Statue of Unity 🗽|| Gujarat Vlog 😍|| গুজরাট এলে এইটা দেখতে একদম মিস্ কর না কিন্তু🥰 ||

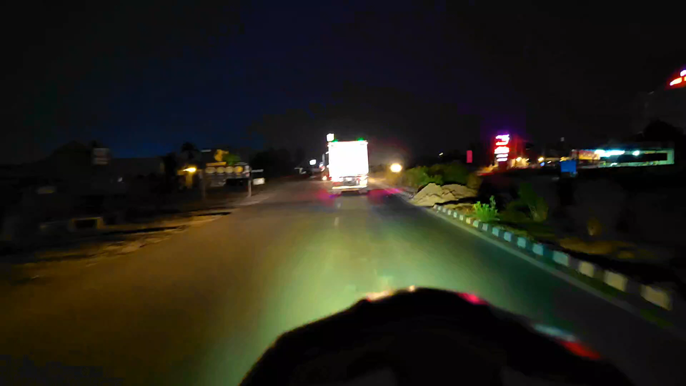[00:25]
এই দেখো কত ভোর ভোর বেরিয়ে গেছে, দেখতে পাচ্ছো?
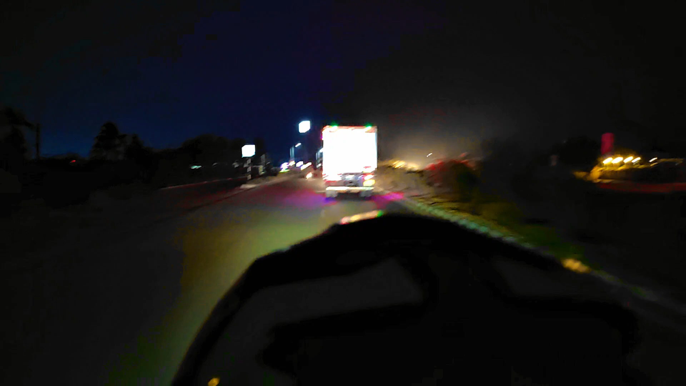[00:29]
পুরো অন্ধকার হয়ে আছে এখন, মিনিমাম 5টা 5টা 10 আরে হবে।
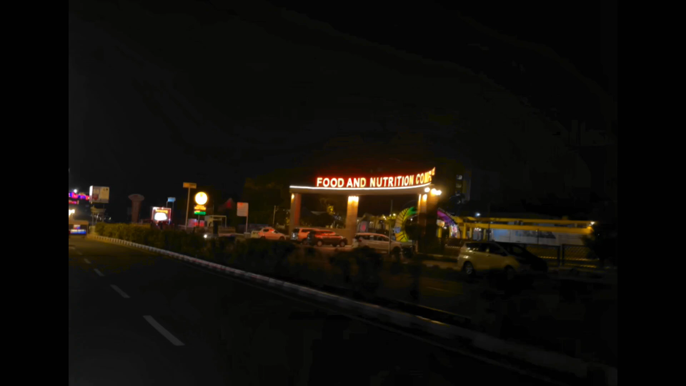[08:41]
ফুড কাউন্টার আছে, সব কিছু আছে।
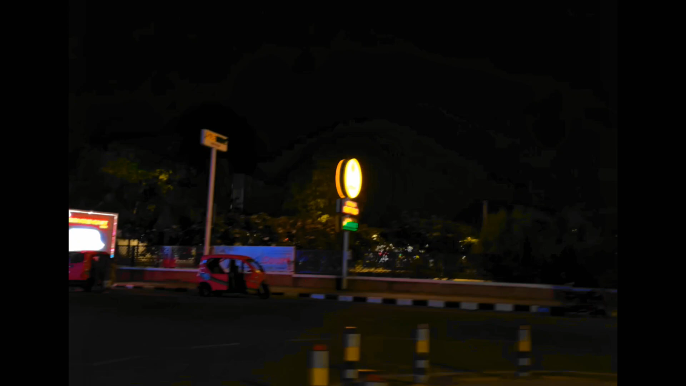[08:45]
তো চলো আমরা এখন এমপির জন্য যাব, এমপির রাস্তাটা খুব রিক্সি আছে,